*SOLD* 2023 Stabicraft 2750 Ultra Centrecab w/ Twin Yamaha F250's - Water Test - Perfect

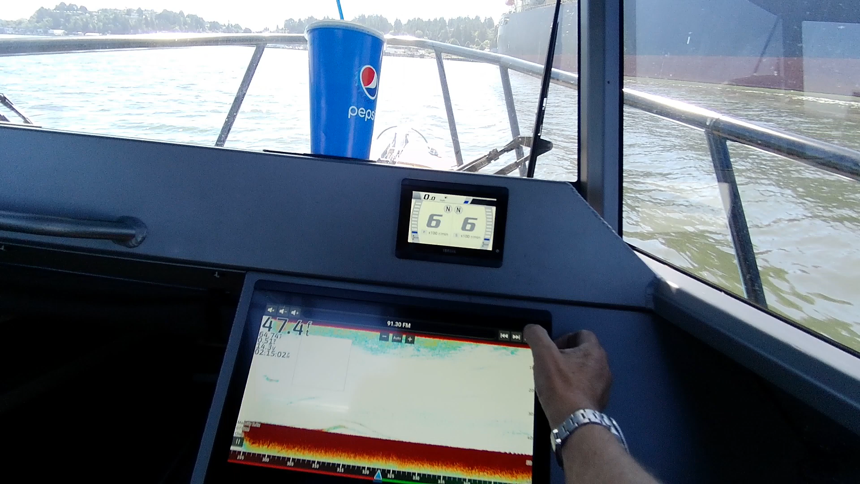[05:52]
If I'm gonna, or I can go like that, it brings this up, changes channels,
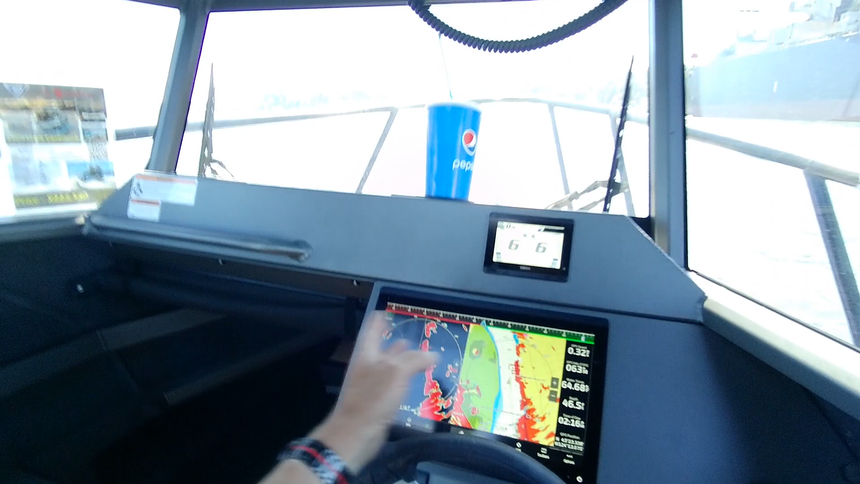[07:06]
one a quarter mile out, a quarter mile out, I can change this, I can go to eighth mile,
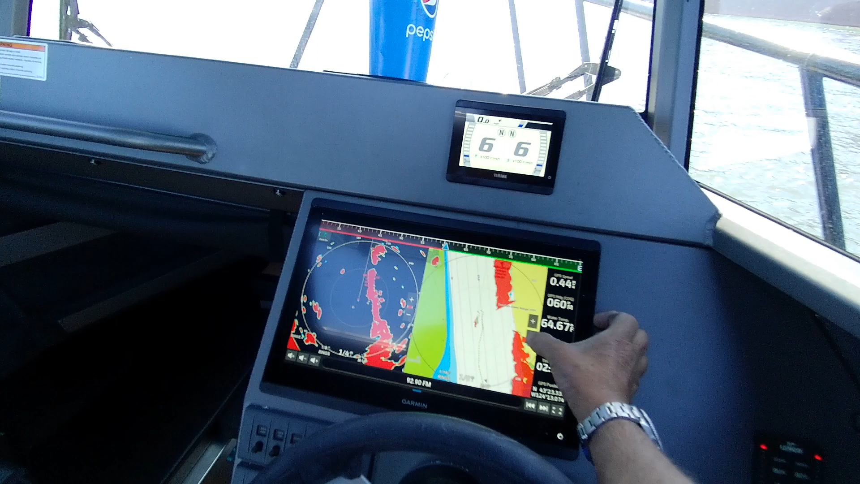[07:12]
three quarters of a mile, half mile, and this is still at a quarter mile.
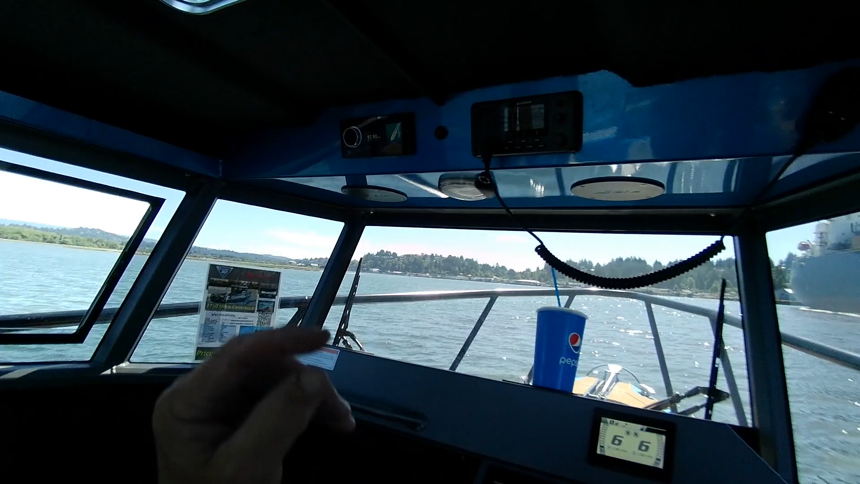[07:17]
That's like that boat, if quarter mile I wouldn't see him, but if I had it set for half mile, three quarter mile, I would see him coming.
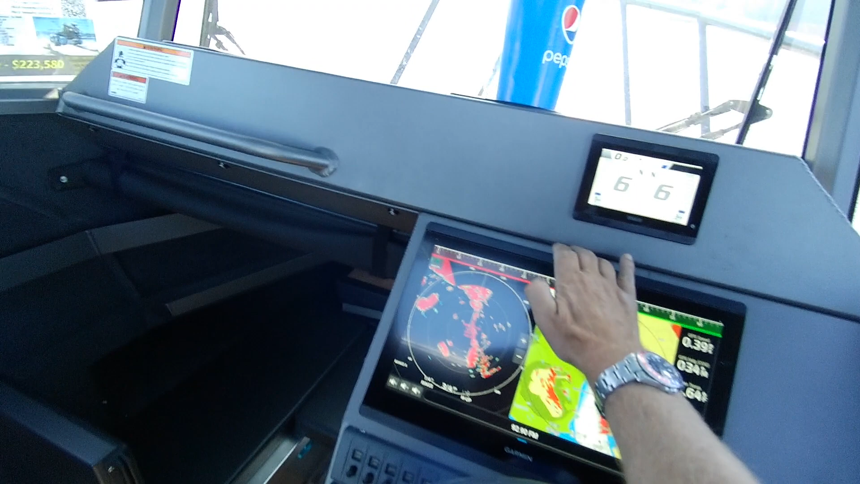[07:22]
Here's the AIS also, that brings you back.
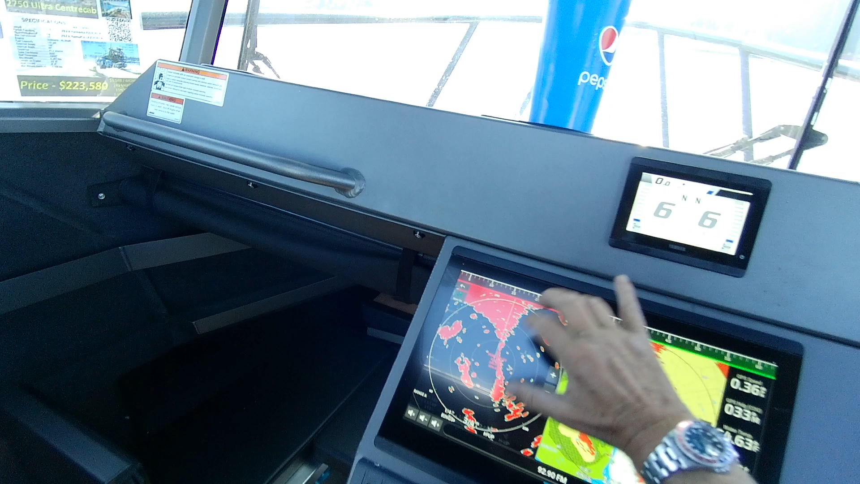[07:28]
If you're off, you hit a waypoint, you hit that and brings you back center.
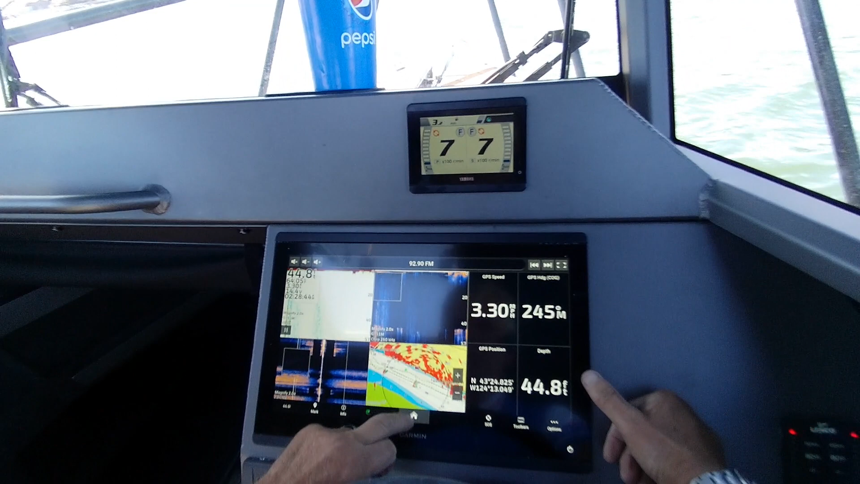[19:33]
I'm going to go probably into radar, dual radar. I'm going to shut this off.